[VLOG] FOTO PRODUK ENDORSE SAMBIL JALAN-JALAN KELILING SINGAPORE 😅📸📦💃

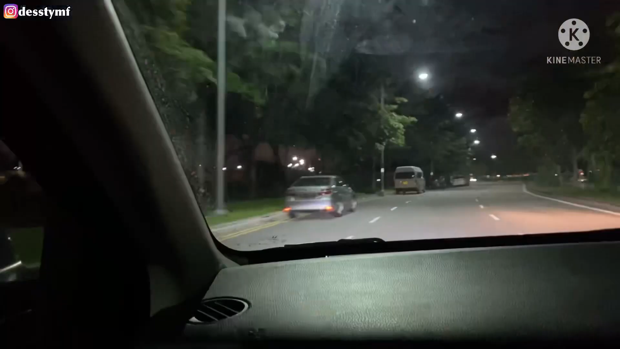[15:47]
Lihat dari tadi kita mau berhenti penuh, mobil pada di pinggir. Sama pada makan juga tuh. Ada yang bawa kursi. Ternyata pemandangannya bagus sih tadi di sana tuh.